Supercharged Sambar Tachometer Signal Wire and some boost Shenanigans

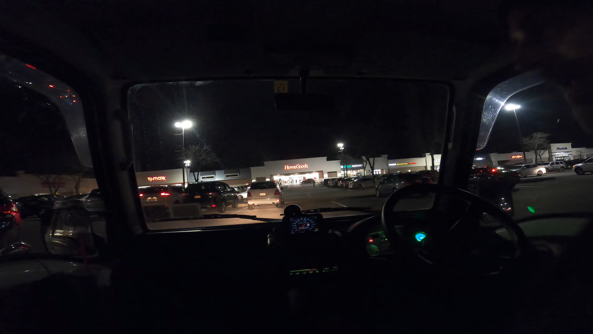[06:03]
into some crazy ass action out on route nine no probably not but it's uh what is it a thursday night out on route
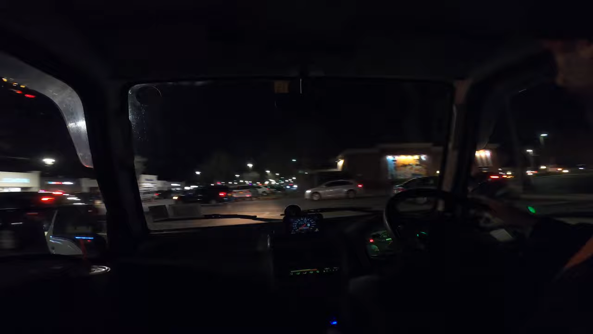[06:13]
nine i don't think it's gonna be all that eventful but we're gonna bring you along because it's a mini truck uh which way should we go which way should we go which way should we go it's so weird going over speed bumps because like the axle's right under you so you don't know when you're over the speed bump or not it's freaking weird